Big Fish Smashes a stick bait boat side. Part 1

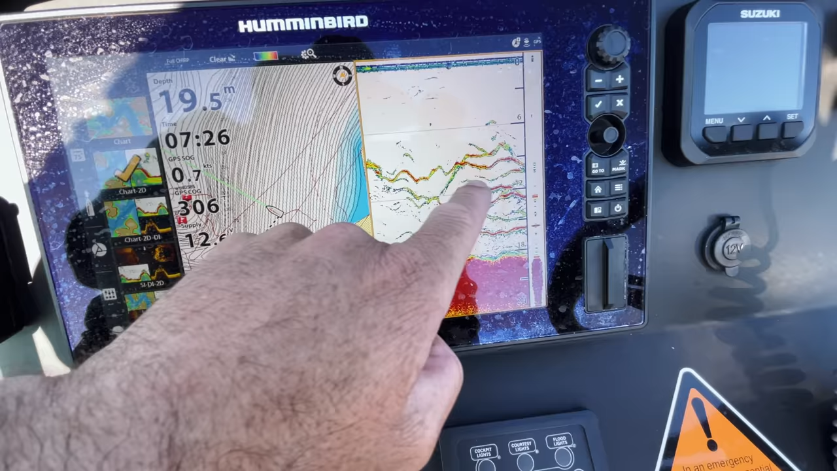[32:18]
On screen: depth 19.5 m
You can literally distinguish those two fish in the middle right there.
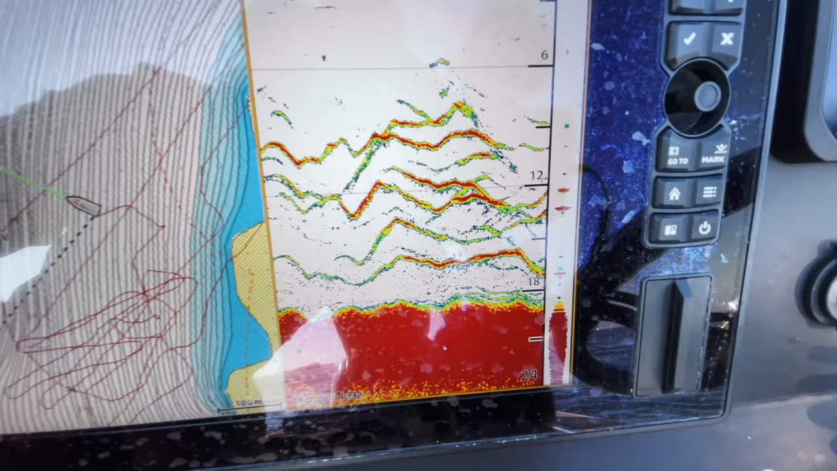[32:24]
They are the biggest ones of the pack. Oh, he just fell off.